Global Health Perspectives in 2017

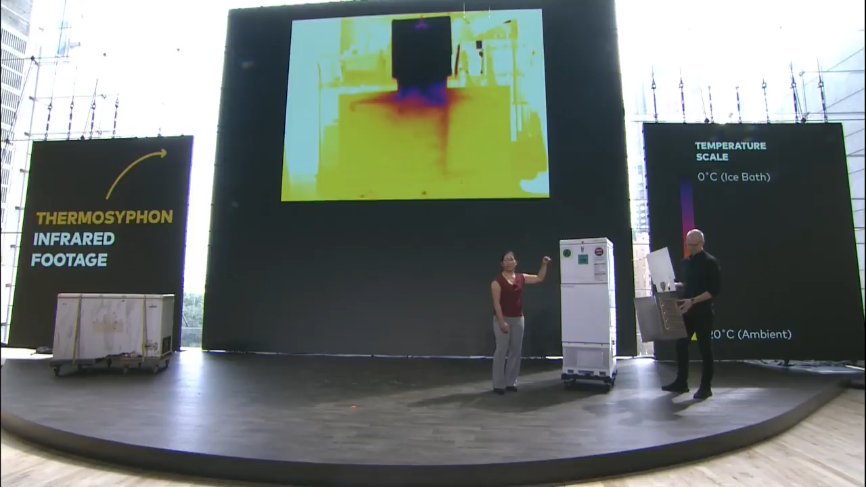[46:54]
So up top, you've got that cold, you've got ice up here, and when the thermosiphon is activated, you can see the cold front moving down, and that's heat being sucked out of the vaccine chamber,
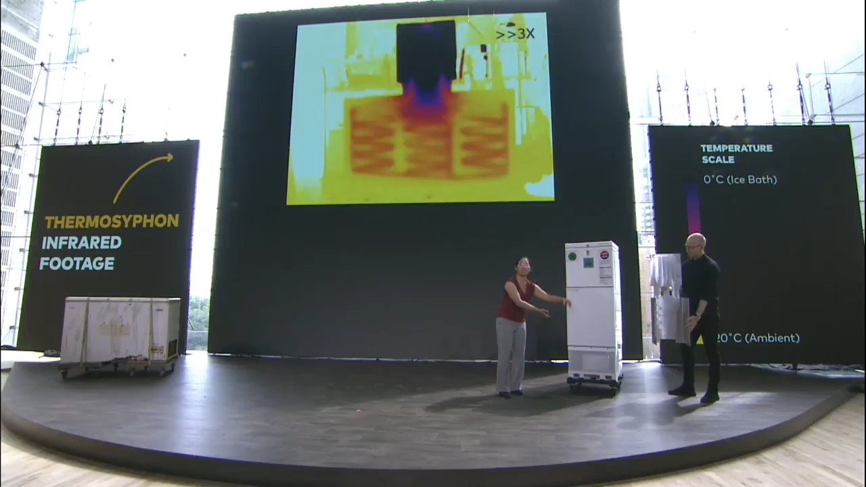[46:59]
moved up through the thermosiphon to the ice block, where it slowly melts that ice over a long period of time.